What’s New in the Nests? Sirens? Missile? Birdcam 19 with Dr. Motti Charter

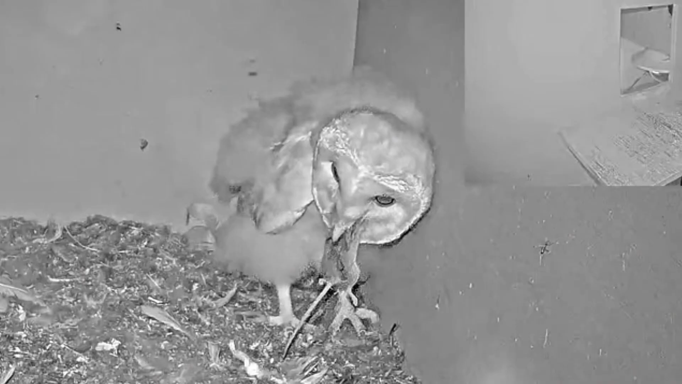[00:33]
So we're in Israel, Barnaul Ramon Kim. Here you see the nestling swallowing a mouse and unfortunately that's the only place in the world where you can watch a Barnaul live and hear sirens of an incoming missile attack from Iran. Very sad stuff. I mean this is a reality that we live in. Unfortunately we live in it but also the animals and wildlife our dogs and cats have to go through it too. It's you know pretty scary stuff.
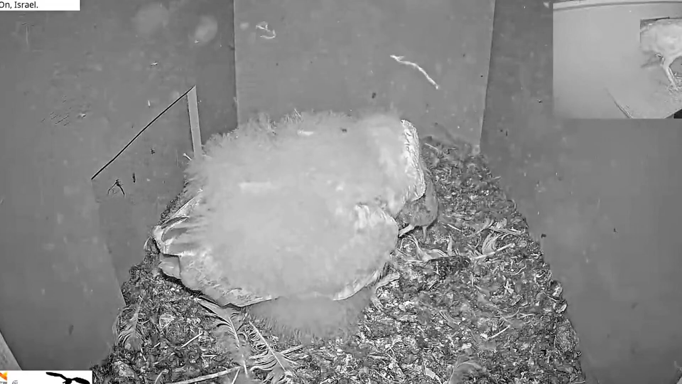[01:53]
The dishes are not as common and that's one of the reasons why the pier only has one nestling and I'm just not enough food this year. They're bringing a little bit more out here is about to down this vole. Voles are great because a little bit larger than mice and they're typically when they're common they're very very common and the nestlings are able to swallow these guys whole.
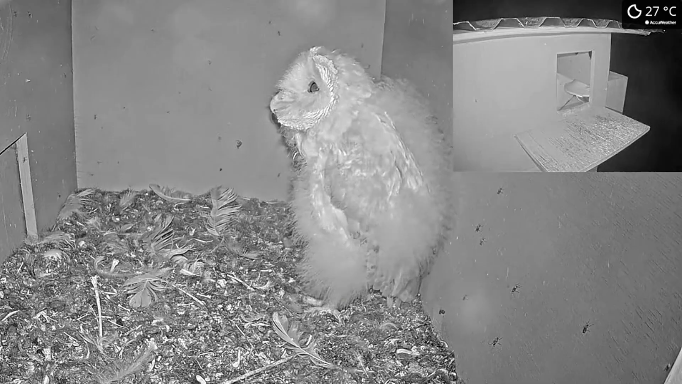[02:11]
What they're bringing a little bit more is more house mice which are significantly smaller. They weigh about 15 grams where a bulk and weigh up to 40 to 70 grams which is much larger but this guy has no problem gulping down these mice and he's basically alone at this point. The female does not roost with them anymore and this is a case of we know there's not enough food when they bring birds.
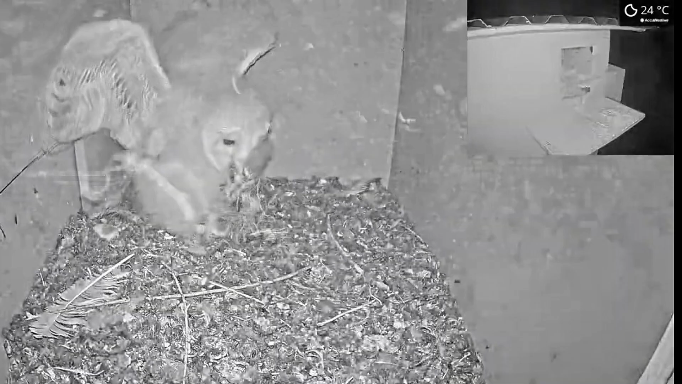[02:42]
Birds are not common in an agriculture landscape habitat like this camera but there's it's much easier harder for them to eat and swallow them.